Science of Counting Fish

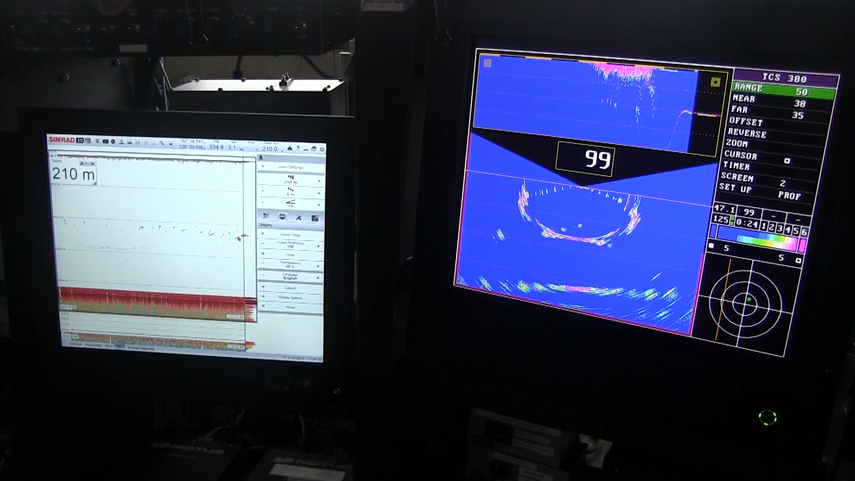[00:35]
We use acoustics, which is a fancy fish finder, like a scientific fish finder, with three frequencies that we look at.
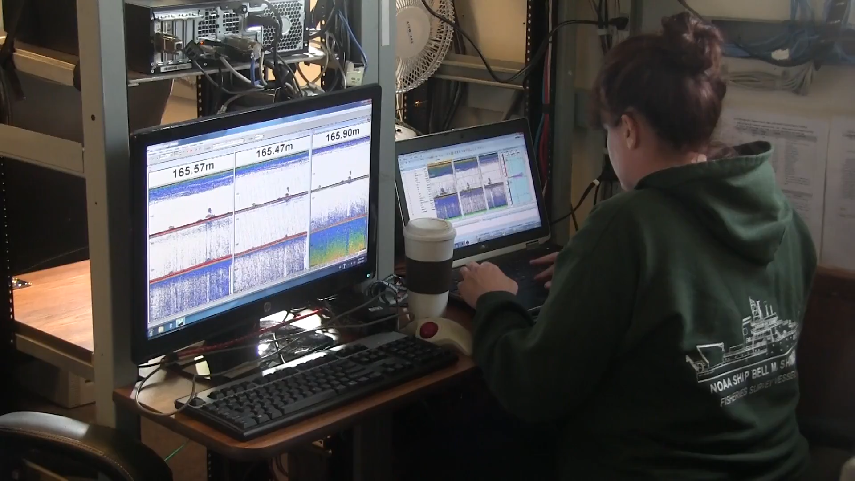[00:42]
For our survey, it's mainly an acoustic survey, which means we use a scientific echo sounder.
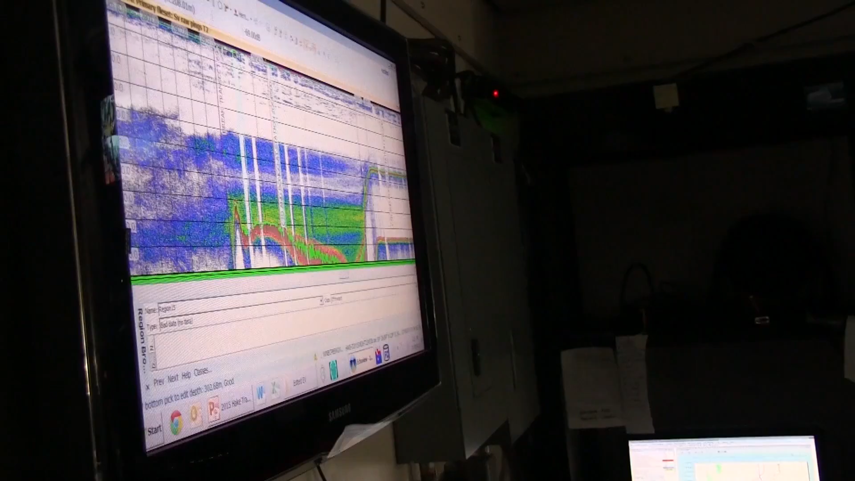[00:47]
We use this in conjunction with traditional fishing methods in order to ground truth the signal that we're seeing on the sounder. And then what comes up in the trawl allows us to know exactly what it is the sound is showing us.